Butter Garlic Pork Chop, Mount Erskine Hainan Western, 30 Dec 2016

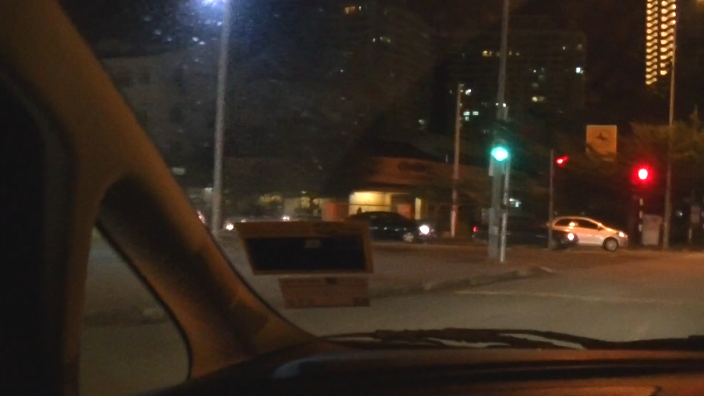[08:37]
This is the spot where I almost had an accident. Why? Because look at the road. Why? The cars are coming down, so it's fucking fast. So I was exiting this petrol station.
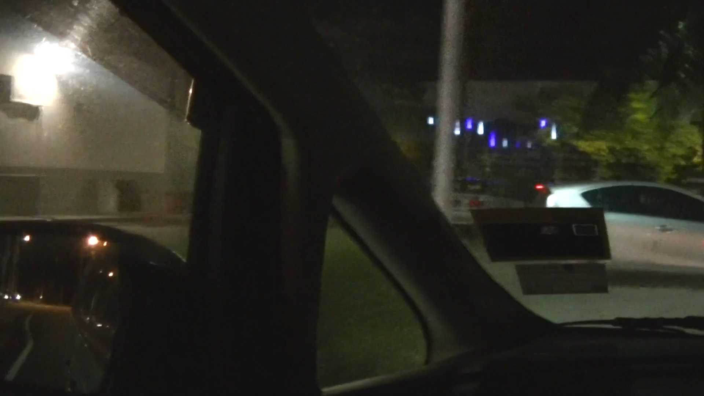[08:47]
So thank God I braked in time. If not, I'll be pancake Ho Chi Minh style.
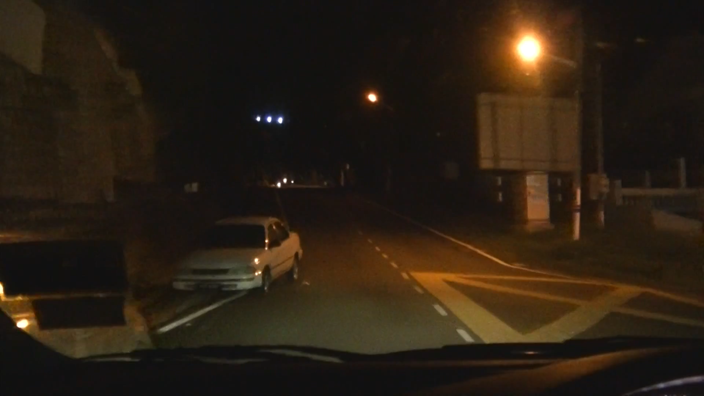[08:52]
Thank God. Whose fault? Well, he's going too fast or she's going too fast, and I did not foresee the person going so fast since there's a traffic light.
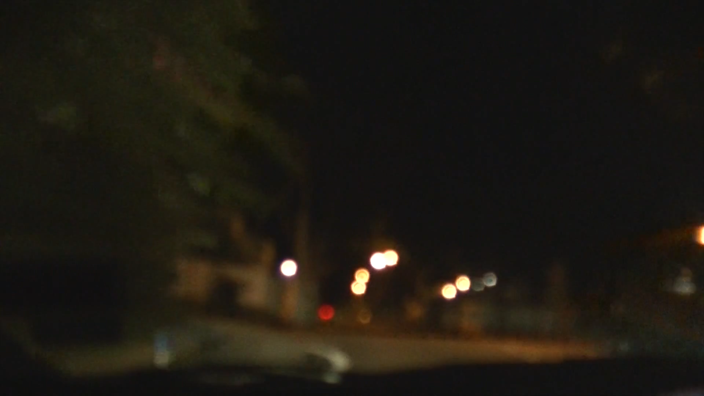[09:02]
There. Turn right. Huh? You sure? Okay. So it's close by, la. Very, very close by. It's there, ma. Okay, that, good. That's like there, ma. That corner, ma. Yeah. All these small little houses. Small, la. Big, le. These houses? Oh. Okay, whatever. Semi dine. Okay.
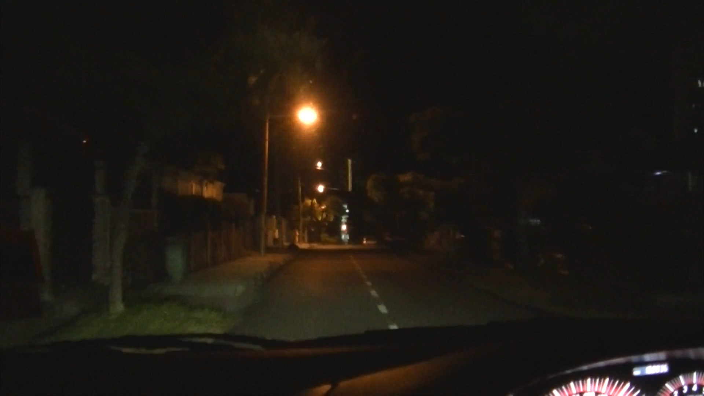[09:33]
This is bang, la. Yeah, yeah, semi-D. Yes, this semi-D is bang. I think if this road serves me correct, the Mount Erskine should be just round at the end there. Or not. Either that or machine is wrong. Who knows? What's the next stage? don't see anywhere.
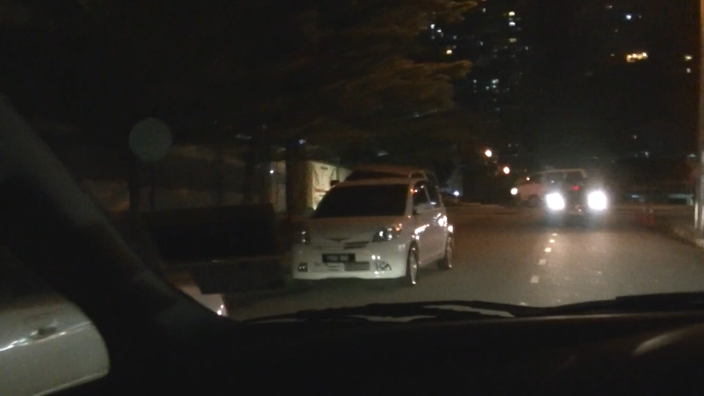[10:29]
You that road you asking me park. Yeah, you cannot park here, you're blocking the whole one lane.